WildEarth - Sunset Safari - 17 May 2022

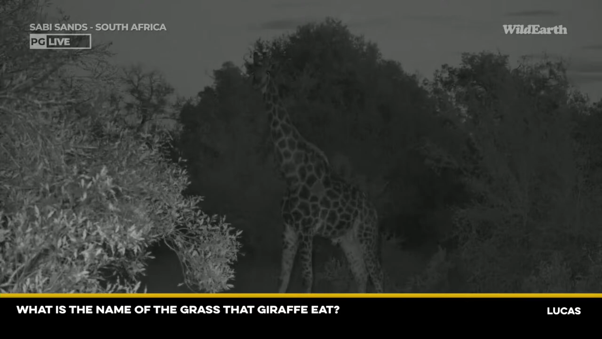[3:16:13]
They are exclusive browsers, feeding only on leaves and shoots. And they're famous for feeding on acacia trees. But they'll nibble on a vast variety of others as well. Lots of palatable leaf types, but no grass at all. I'm hearing a comment that
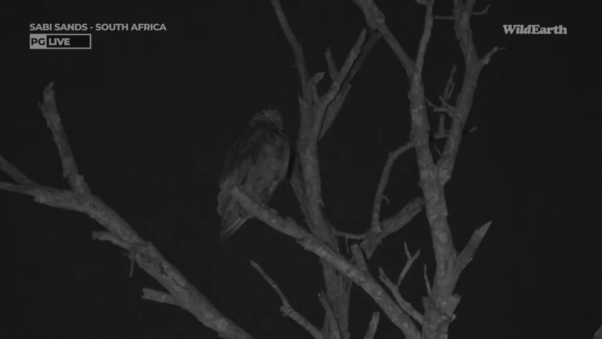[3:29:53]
We have got a pretty cool sighting of a large bird. Speaking of large birds, up here
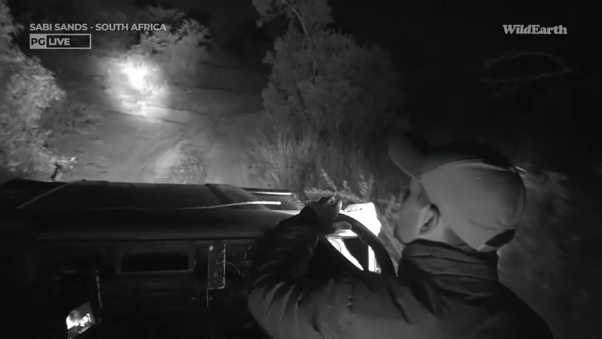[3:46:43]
see what he hopes to sniff out before we have to head home. Yeah, no, definitely. It is a peaceful, quiet night, which is very, very interesting, very nice. Very kind of fresh tonight.
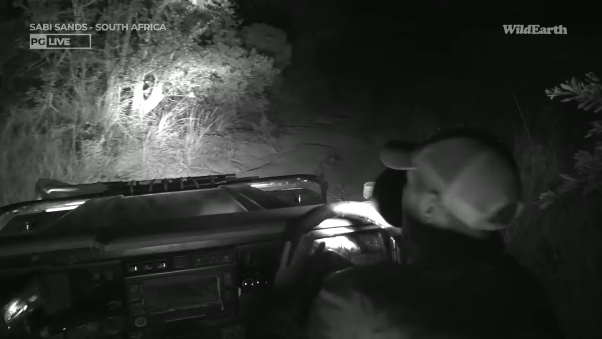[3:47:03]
It's lovely. I love it. Like a fresh air that's coming through. Like a chilly, fresh feel to the night. But yeah, funny that, as I said, those chameleons have really disappeared now. We don't hardly even see one in the tree. It would be nice just to pick one chameleon and see it. And it's like, okay, don't worry. Almost, instead of finding a chameleon, I found a branch. Just want to quickly see if I can move this branch out of the way, yeah?
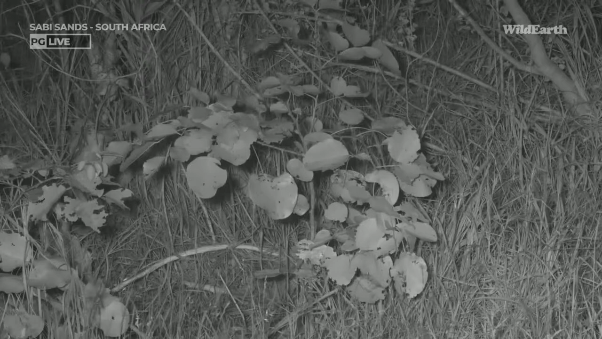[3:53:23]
So, I believe this is one of the species Cedric was hoping to see tonight. This was quite a lucky spot. We're going to leave the challenge up to you for a good couple of seconds there on your screen. So in this little round leaf teak bush or in its surrounds, can you see the animal that we are looking for? It's perhaps a little bit challenging.
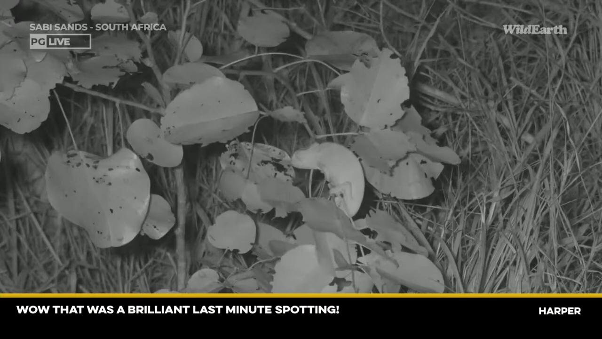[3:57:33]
I've often had people on safari when myself or the tracker in the past has picked out a chameleon and pointed it out. People are just in disbelief. They think it's a plastic one and that you've gone before afternoon drive and hung it up in the tree. And people cannot believe until its little eye opens that it's actually a living thing. And then we've managed to spot it sleeping on a branch. There's a bit of a trick to it, though, and once you've seen enough of them, you know what to look for. But I love it. Love a little chameleon.